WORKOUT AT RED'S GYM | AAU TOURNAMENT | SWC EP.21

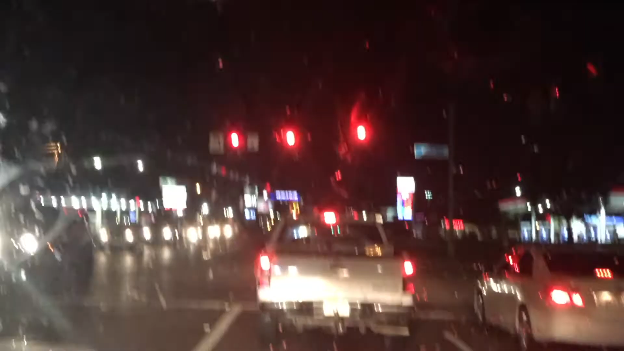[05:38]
You see that M way over there? Golden arches.
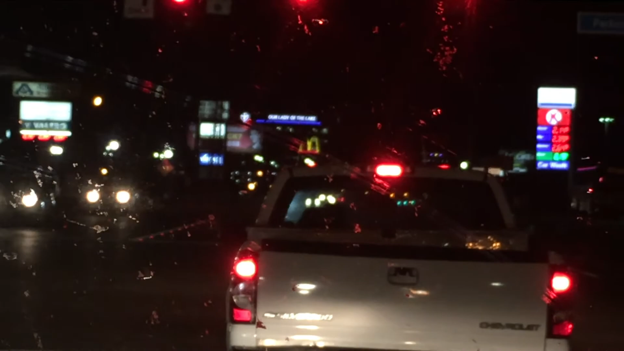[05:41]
The golden arches. We're going to the McDonald's on SNL.